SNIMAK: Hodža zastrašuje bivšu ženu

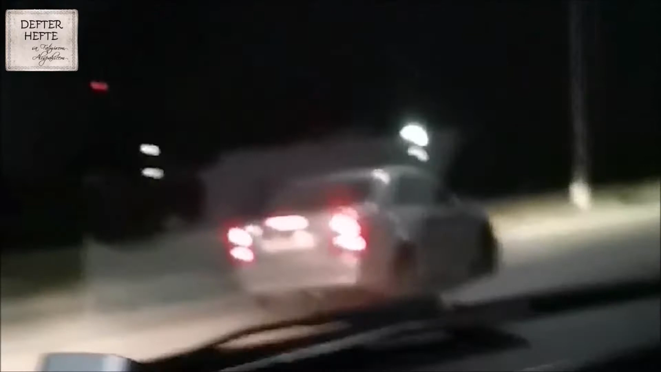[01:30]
auto i koji ovo hođa ovako mafijaški autom prepriječuje put svojoj bivšoj ženi i zastrašuje je kao najcrniji kriminalac i mafijaš dede nam odgovorite da vam ne bismo mi